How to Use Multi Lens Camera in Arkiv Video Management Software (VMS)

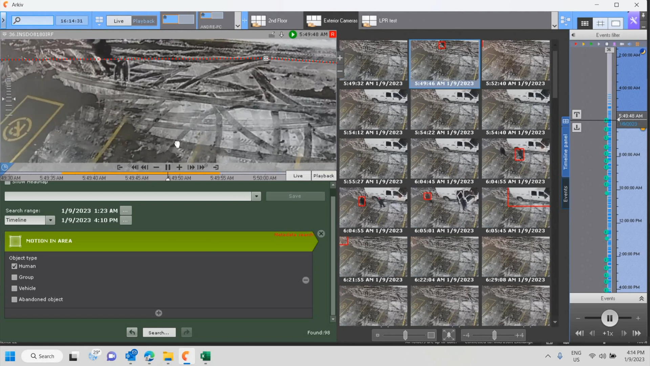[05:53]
There's a, I think, a person walking here at 549 AM and that's correct. There, there's that person that hit that square. I guess he's going to work. Okay. So very simple, very easy. You're seeing a bunch of guys here coming in and out into their vehicles. Um, and this is quite early in the morning.